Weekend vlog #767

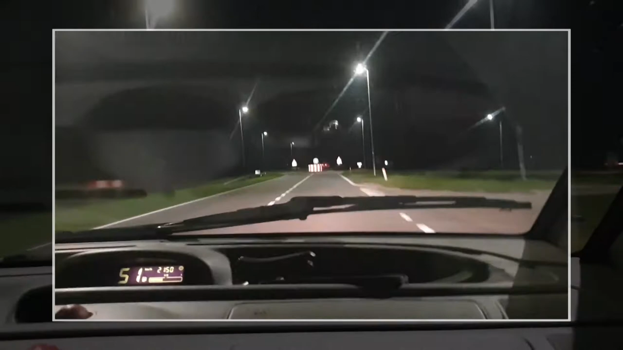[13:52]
En nu onderweg naar Alkmaar. En hier 70 door een... Nee, doe maar niet. Nee, kijk hoe netjes mijn man dat je dat doet. Met 46. Maar met 70? Nee, gaan we niet doen, hè. Nee, is niet nodig.